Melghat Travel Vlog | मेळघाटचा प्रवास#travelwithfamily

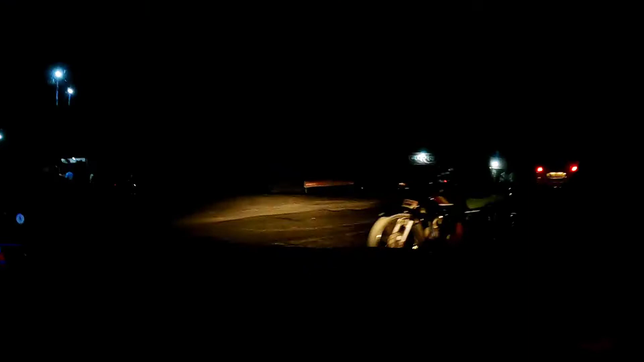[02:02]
आपन यादिकानी मुर्ती जपूर ला पोस्लें मुर्ती जातो वे समौर
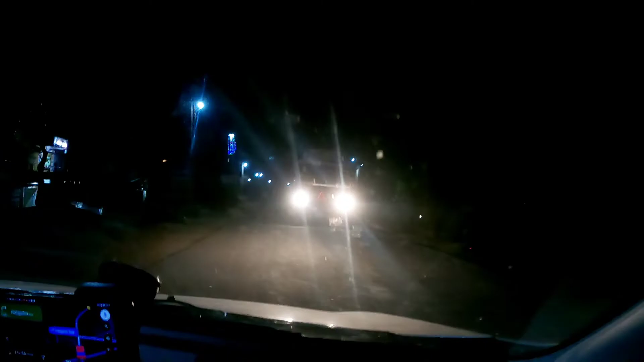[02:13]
सद्ध्यापन पोस्ले दर्यापूर ला बगा दर्यापूर अपलेला जाईचे अंजन गाओ अरी अंजन गाओ चनंते बड़ा तोडा असा अमला रस्ता है
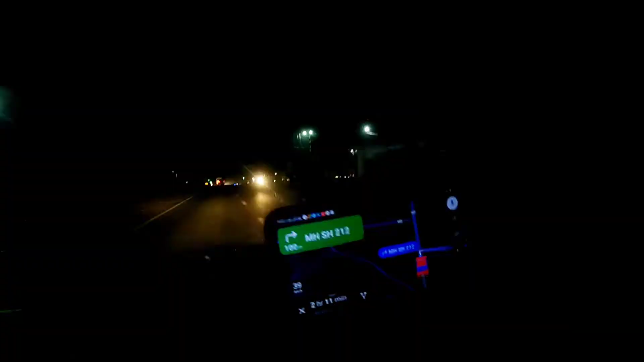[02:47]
याठीगानी आपन अस राइट टर्न गयतो है
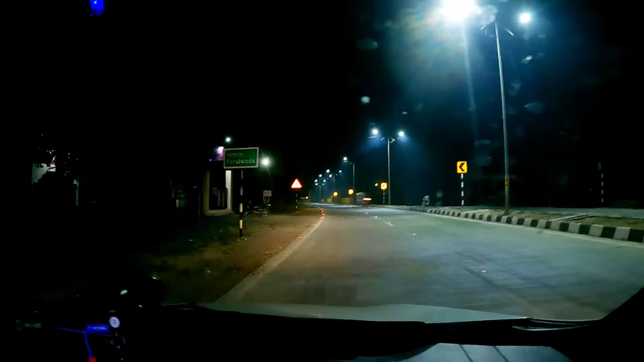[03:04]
याठीगानी आपन पुसले बगा परत्वाडे लाग परत्वाडे तून आता पाव याबूर चाराष्ता याठीगानी आपन अपनादा लेफ्ट गयतो है तर्न लेंट साइडला इन 600 मेटर्स तर्न लेफ्ट लेफ्ट ऑंटी तियो सर नपिंलाई चांदर बजार